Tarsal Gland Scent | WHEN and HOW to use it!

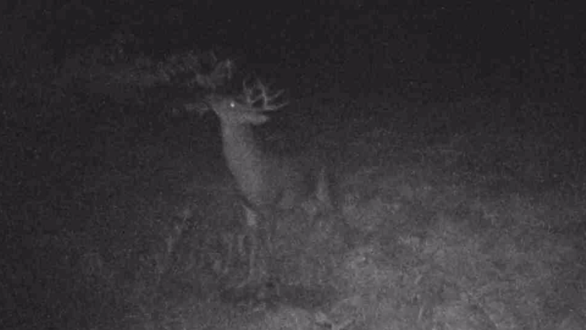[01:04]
I made last time I was out but he tore up the trees he tore up the ground and we have video of him fighting one of our lower level bucks not a shooter yet next year he's gonna be nice part of those videos you'll see that the big big buck is peeing in the scrape that is perfect and what he's